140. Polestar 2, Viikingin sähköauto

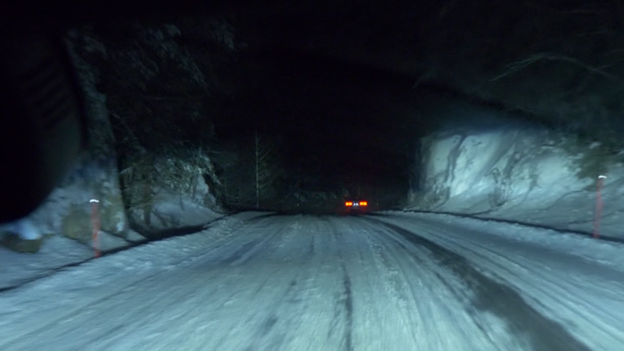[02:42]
kun tiellä on muuta liikennettä. Takavalopaneeli on koko auton levyinen ja perän lumeentumisesta huolimatta näkyy hyvin.